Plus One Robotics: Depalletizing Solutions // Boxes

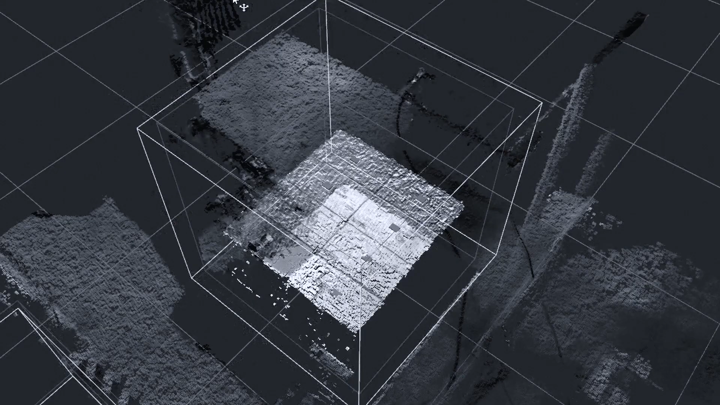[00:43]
and AI data to identify each pickable item on scene
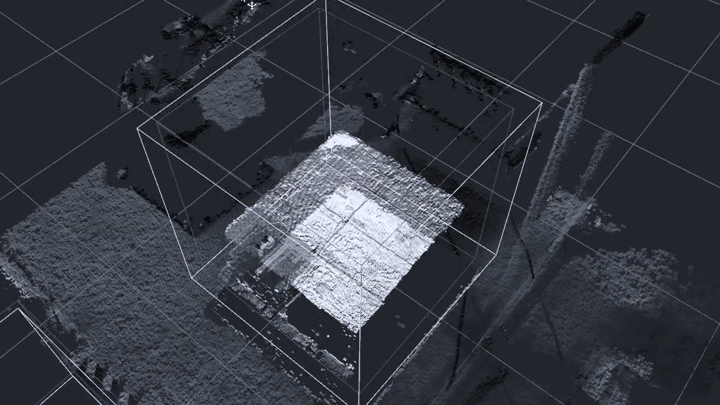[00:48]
and assigns each one an associated confidence level.